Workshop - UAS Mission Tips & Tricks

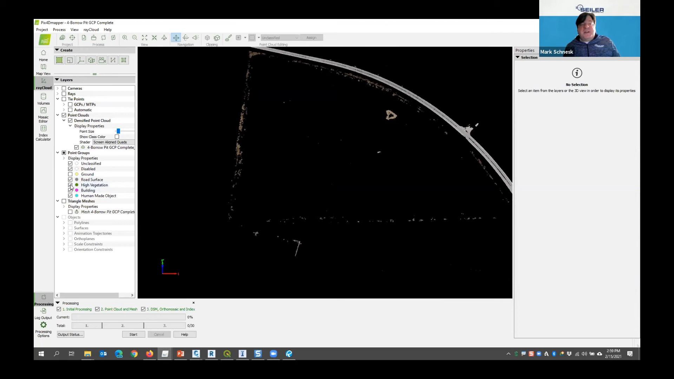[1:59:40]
So it classified some of these. Let's say it classified these as human-made objects, and I wanted those in ground.
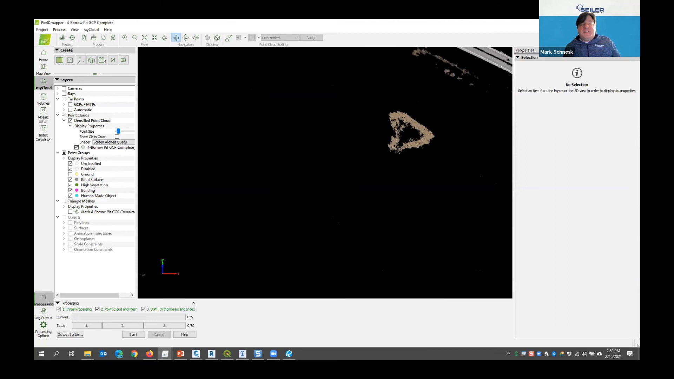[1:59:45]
There is a tool up here for selecting ground points. Okay, so I've activated my editing mode, and I just draw a, it's kind of sometimes hard to pick, I could draw a quick polyline around those objects.
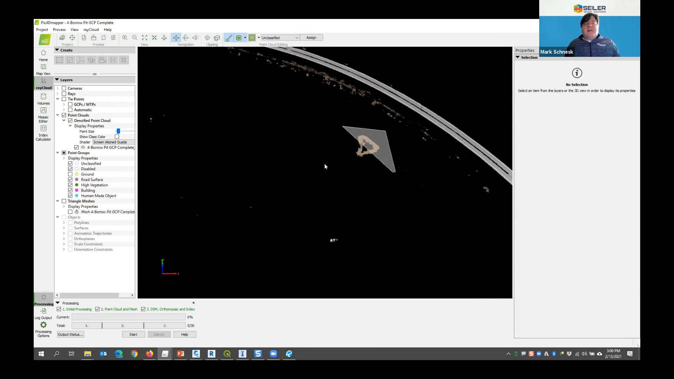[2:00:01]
you gotta be slow with it. And it's highlighted them in red. Once that's done, I can change and say, hey, that's supposed to be ground data, select it and assign it, and it's now ground data.
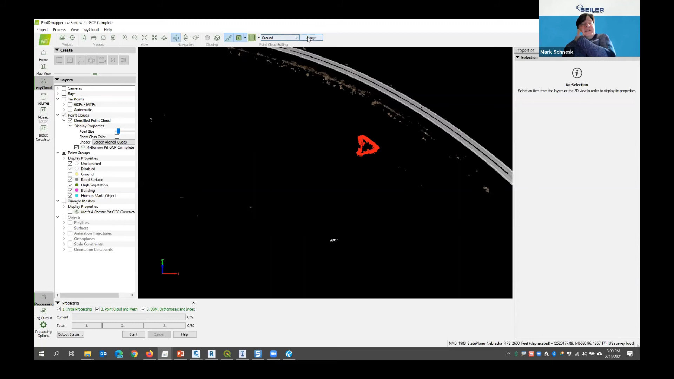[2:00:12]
And I know it's ground because it's turned it off and I've turned off ground here. If I turn ground back on, you can see, yep, this is now part of ground. There's one of those wet areas in the windy area that I told you that it couldn't figure out what's going on, so it left that blank.
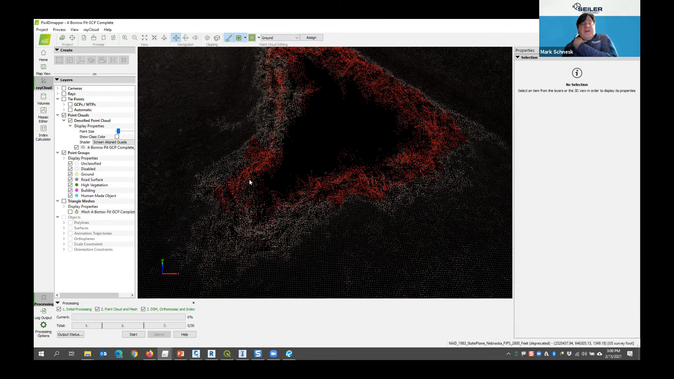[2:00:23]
I got a couple puddles in here. I was able to do most of this puddle here, but again, I got some data that it just couldn't deal with.
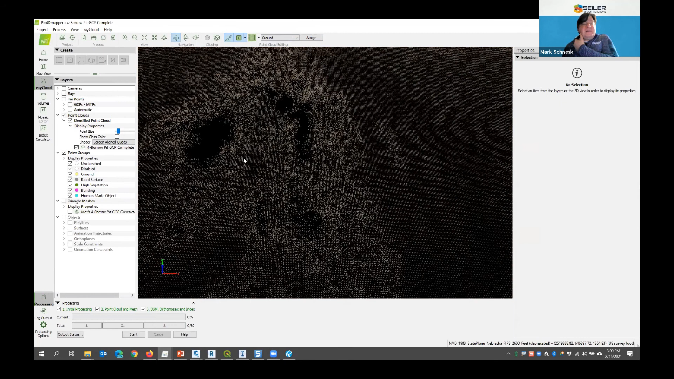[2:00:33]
So, and that's kind of expected for water data. You're gonna get that.
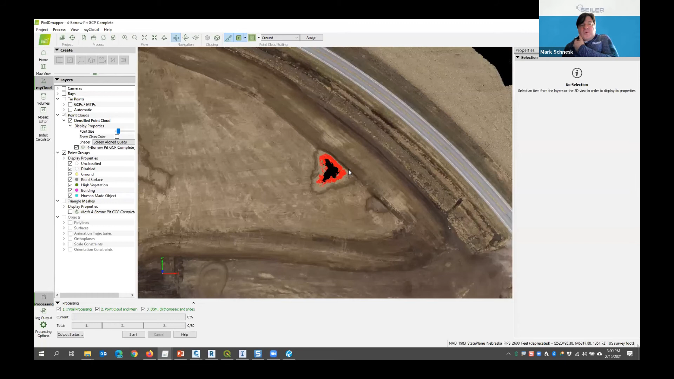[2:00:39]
So I could do all sorts of other things here. I can trim and delete points with that editing tool. So I can, again, select an area.
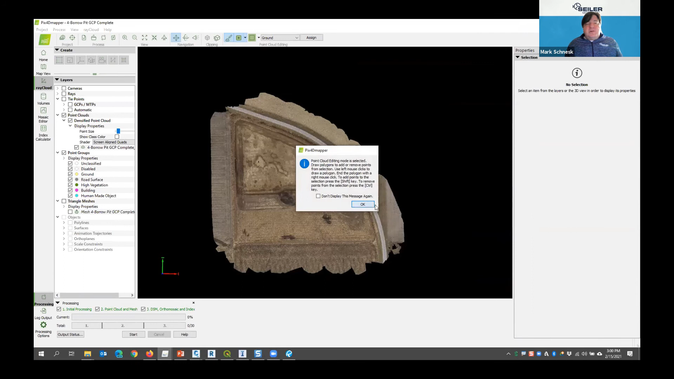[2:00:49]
If I didn't want, let's say, this edge, I can come down here and clean up my edges in my model. Again, pick slowly, slowly. You got to kind of hover over a point before you click.
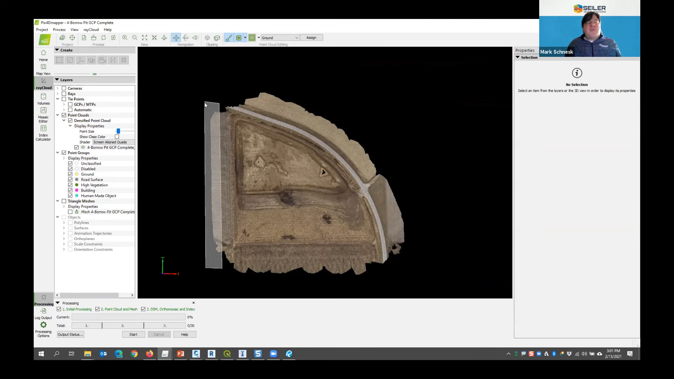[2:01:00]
And then right click, and then I can just hit delete on my keyboard. Well, should have. Delete. No, it's not going to let me delete those. All right. Well, there's a way to delete them. I just can't remember. Right off the top of my head. There's not a delete key up here, is there? No, no, no. Clip. Oh, no, that's not clipping.
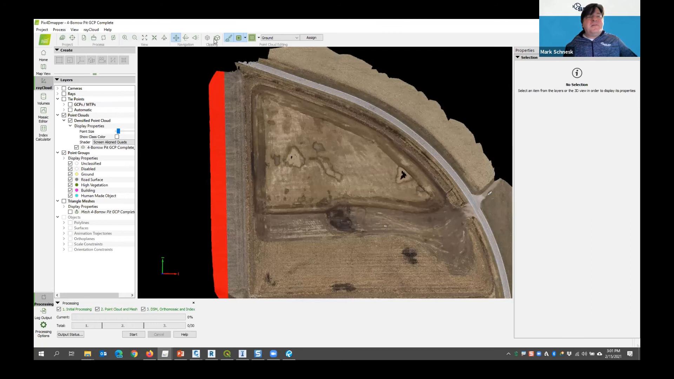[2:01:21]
I thought I could just hit delete them. No. Travis, speak up here because I've lost my delete key on that. I usually move them into disabled. Do you? Yep. Okay. Just make them go away. And then you can turn off disabled. Well, I guess that's one way of doing it. I like to take them right out of my cloud. And I know I've deleted them in the past or gotten rid of old ones in my past from clipping errors.
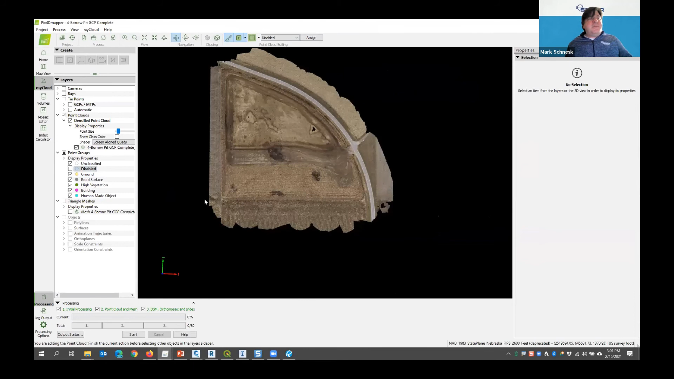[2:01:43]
But that's basic editing your point cloud. And then once you save this project, it's going to save and write that data to your actual point cloud. And then when you move that LAS file to another piece of software, any changes you've made in here are done. I also have the ability to add information.
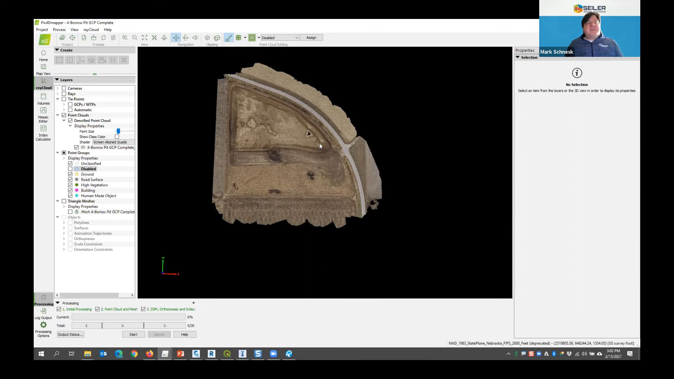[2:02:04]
So let me turn off my editing. I have the ability to, add areas here. I can process an area. I can create line work here. So if I wanted to like create a polyline here along this, I can manually select points along a line. And what it's going to give me is it's going to be something that I can export out as a shape file. So there's a line here.
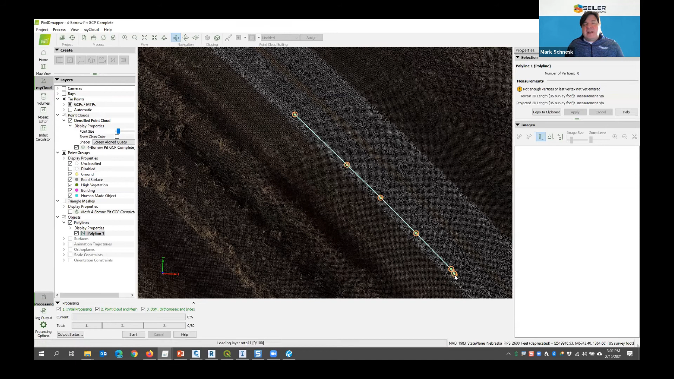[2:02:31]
It shows you the images where that line lies. That line gets added to the right side here, and I can export this out as a reshape file or an AutoCAD DXF or a DGN file or a KML file.
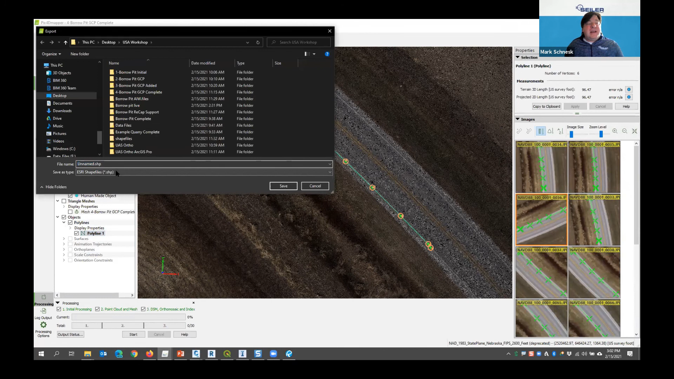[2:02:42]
There's no automated line extraction tool within Pix4D Mapper like there are in some other tools. Pix4D Survey has that ability to do that.
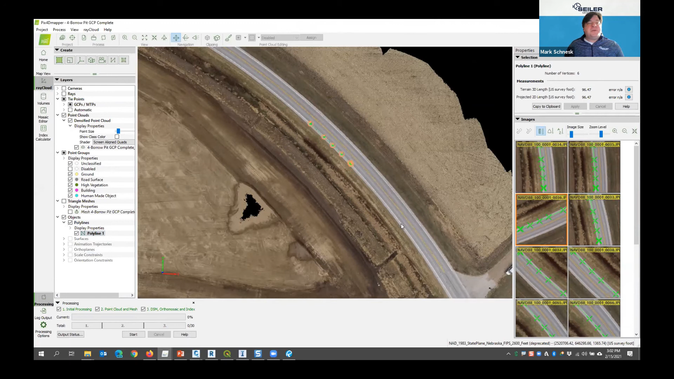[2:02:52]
But I have other software that I can do that as well.
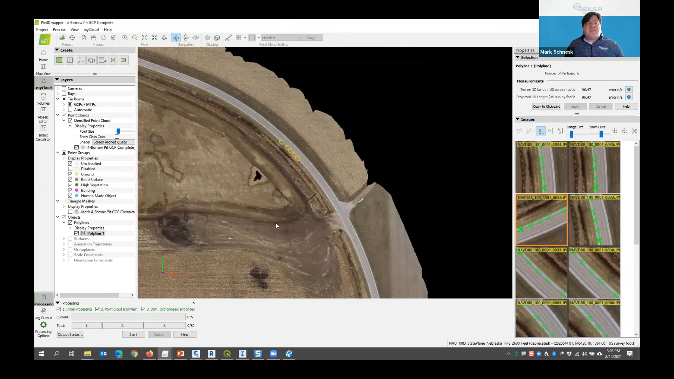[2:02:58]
But it's a simple way to grab simple lines, building outline or something that you want to pick from your model.
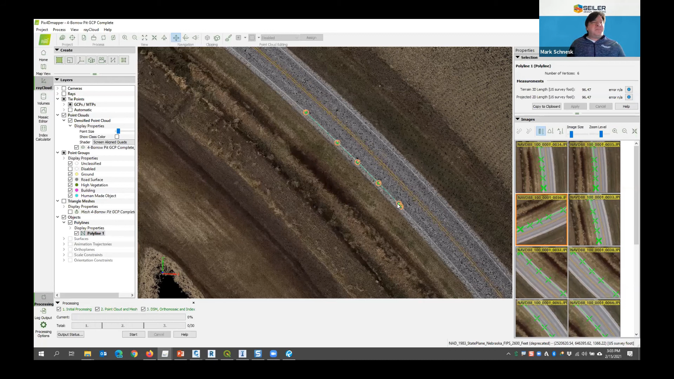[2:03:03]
As well as surfaces. I can create generic surfaces in Pix4D. And the reason I would want to do that is, let's say this was going to be a stockpile area, okay? I'm going to put a stockpile in this, Let's say I'm going to do a stockpile in this particular area. I'll make it nice and simple. Okay. I can export this out as a KML or shapefile as well.
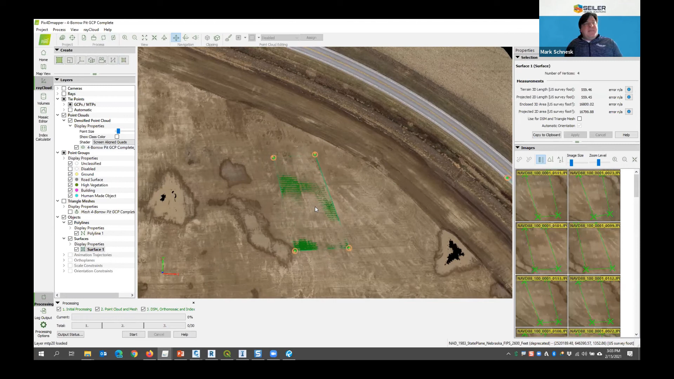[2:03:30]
Okay, and it's gathering the shape of the surface based upon the points that are within this polygon. I add a stockpile to here in the next model over. Let's say I refly this again in 2 weeks after they stockpile the data here.